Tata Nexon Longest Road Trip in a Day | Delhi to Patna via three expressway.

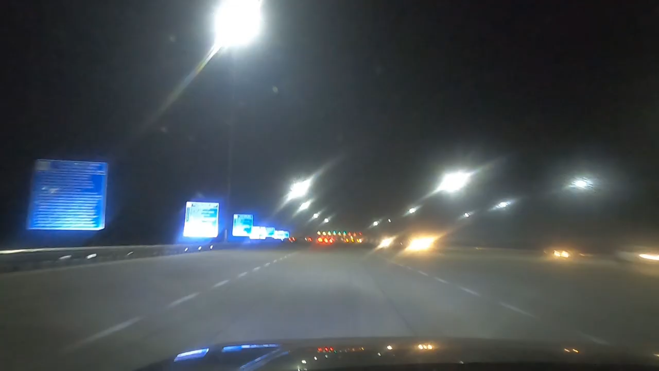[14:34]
तो गाइज यह है पुर्वांचल एक्सप्रेस वे का टॉल टेक्स बिल्फुल खाली अब अब इसे ही होना चाहिए टॉल टेक्स बिल्फुल खाली
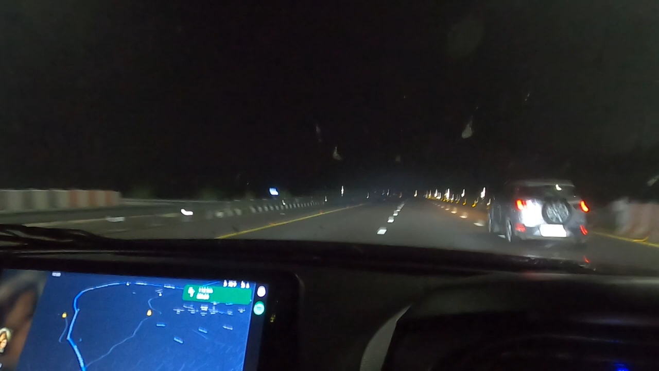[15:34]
की और अभी पटना पहुंचने में चार गंडे का और समय दिखा रहा है
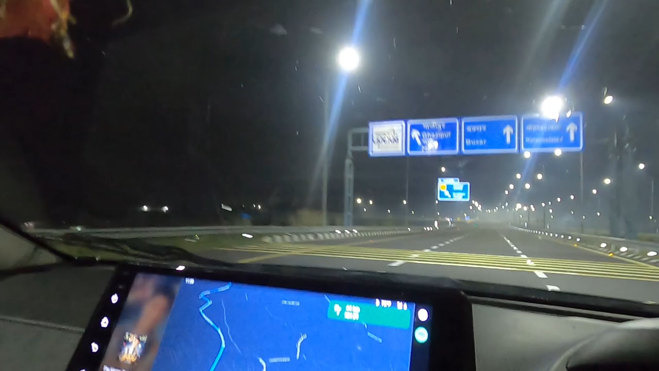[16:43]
वारंसी अरे किदर जाना है भाई शीरी जाना है नहीं
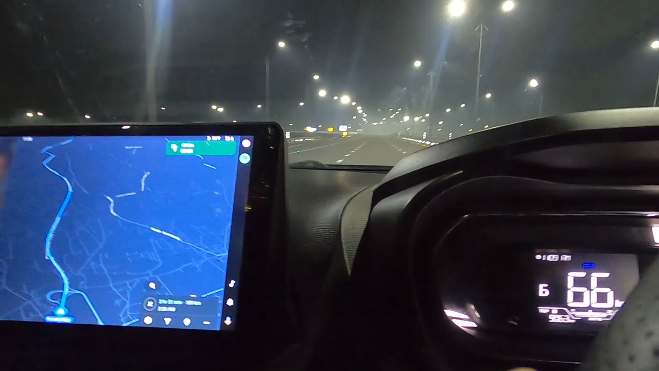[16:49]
यह वारंसी जाने का रास्ताइजर से बनारस
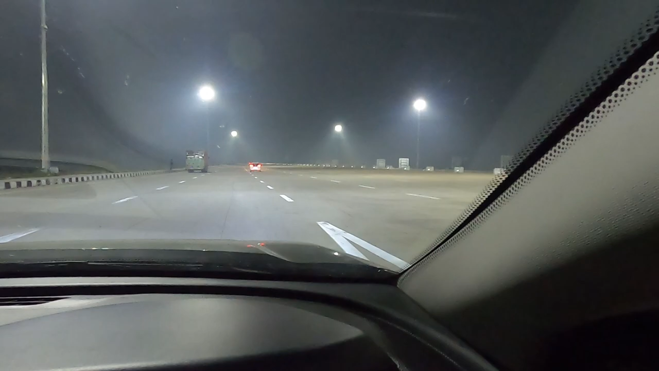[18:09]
तो यहां पे प्रोवांचल एक्सप्रेस पे इंड होड़ा है अभी टाइम होड़ा है 11.40